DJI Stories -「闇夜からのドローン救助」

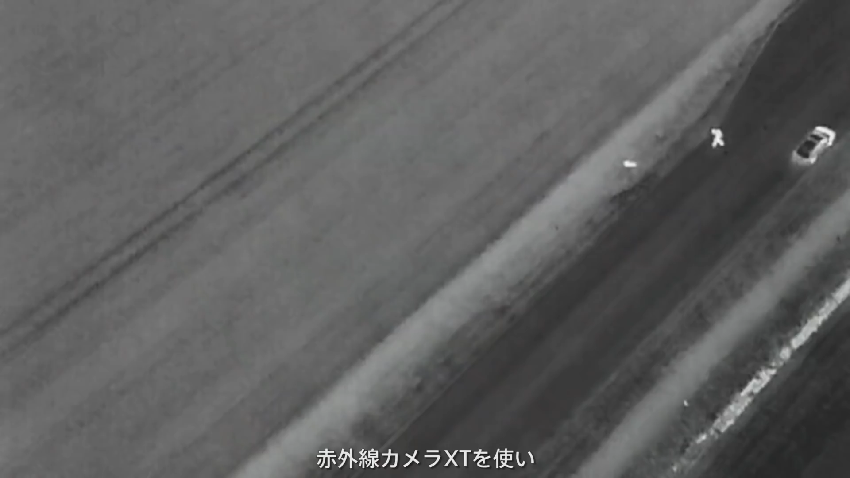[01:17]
Twelve minutes into the flight I found a heat source using the Thermal XT camera and